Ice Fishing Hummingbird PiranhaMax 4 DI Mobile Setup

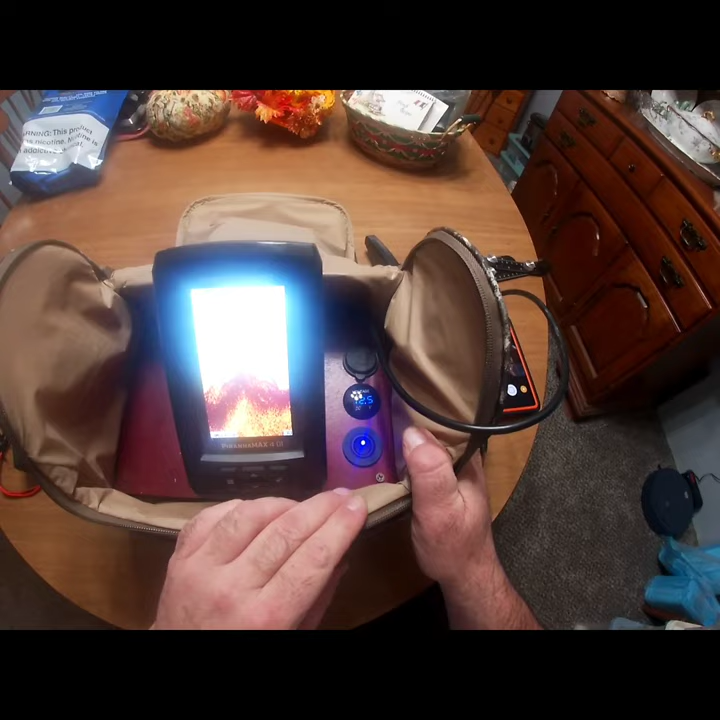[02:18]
uh since your voltage there I have a double usb charger so I can charge
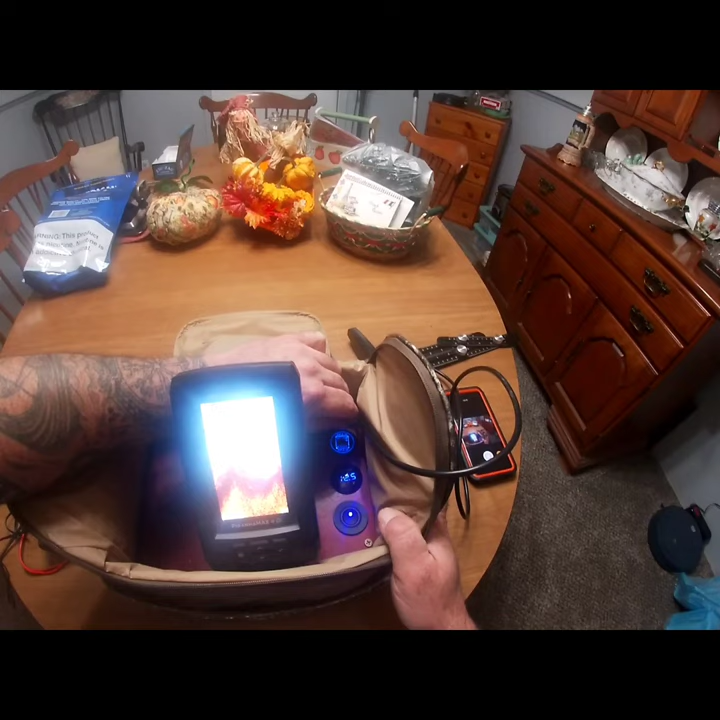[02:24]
my phone and whatever on on the lake through this this is wired separately um everything's put on a fuse so if there's a short or something it's not going to cause any damage to my fish finder it'll blow